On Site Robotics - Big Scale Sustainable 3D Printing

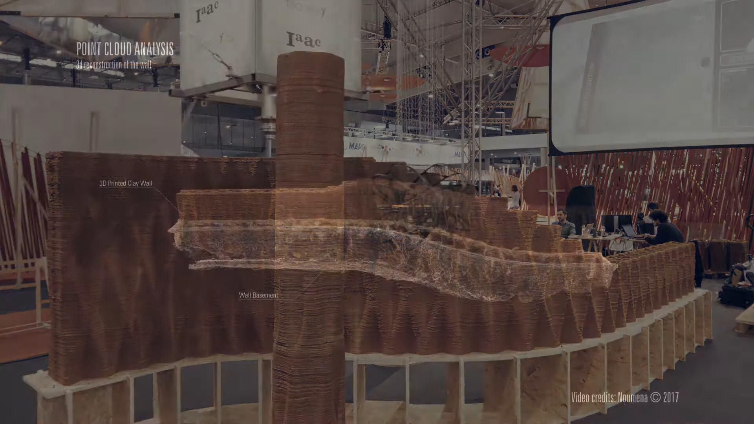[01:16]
providing data related to the quality of the clay and related to the hardening of the material in order to understand how much we can grow during time without collapsing the structure.